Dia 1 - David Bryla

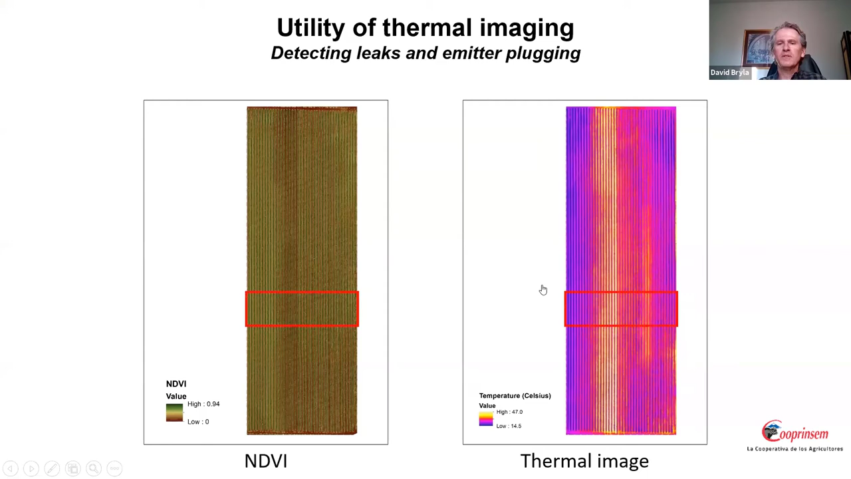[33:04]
And basically what the thermal imaging is telling us is that the plants in these rows are much warmer than those that in the other sections. So let me show you a close-up of these fields. So on top is the NDVI, on the bottom is the thermal images. And what we found was that in this field, the plants to the far left were well watered, those that had the highest temperature were severely water stressed, and those that to the right were less water stressed. And what happened was, is that those rows that were severely stressed, the lines were, for whatever reason, were plugged.
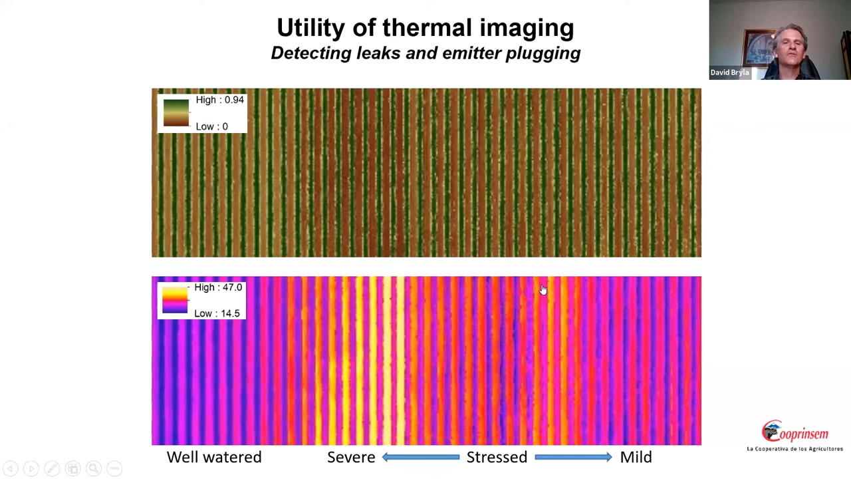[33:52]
So they were on a different block of irrigation, and those lines were plugged due to a mistake the grower had made with their fertigation. So they had deposits in the emitters that plugged the lines, so consequently the plants weren't getting enough water. So you can detect issues like this with the thermal imaging camera. However, what we're trying to do is to detect in the entire field exactly what the water status is.
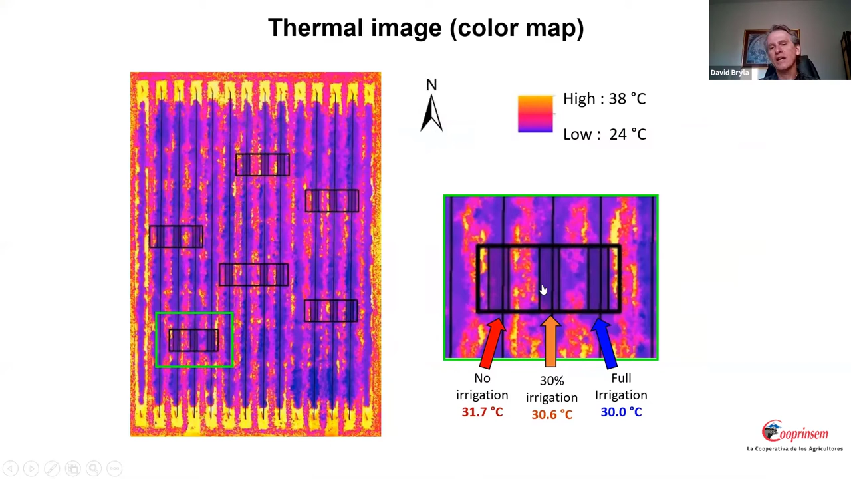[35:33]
but basically when we had no irrigation and on this particular date, the canopy temperature was 31.7 degrees Celsius. When we had full irrigation, the canopy temperature was 30 degrees Celsius and 30% was in between.
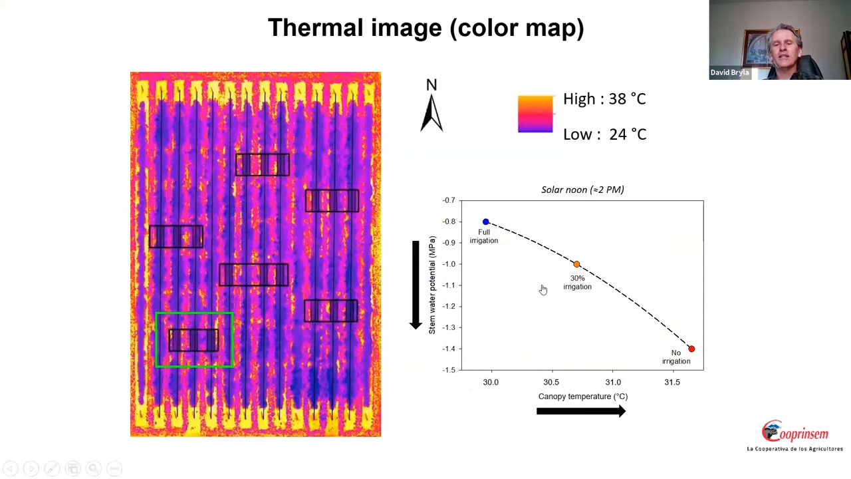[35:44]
So now if we look at that relationship, we can see that the water status of plants, as that declines, so the canopy temperature increases. So with this information, what we're doing is we're